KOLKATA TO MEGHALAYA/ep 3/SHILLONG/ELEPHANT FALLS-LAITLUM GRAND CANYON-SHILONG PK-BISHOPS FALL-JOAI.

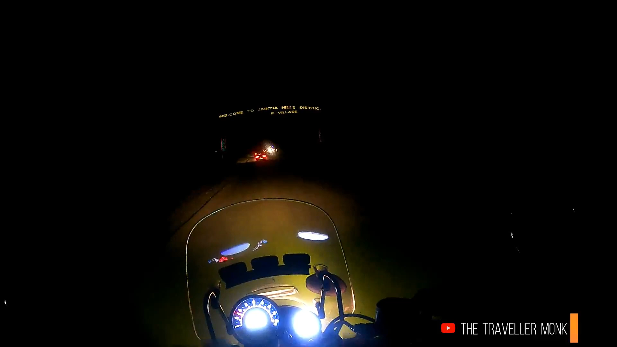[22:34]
ওয়েলকাম টু জয়ন্তিয়া হিলস ডিস্ট্রিক্ট আর ভিলেজ। কিছু আছে নিশ্চয়ই, শুধু 8টা রয়ে গেছে এখন, ঘড়িতে বাজে 18টা, মানে সন্ধ্যা 6টা, দেখে মনে হচ্ছে রাত 12:01, যাচ্ছি ন্যাশনাল হাইওয়ে দিয়ে জোয়াইতে।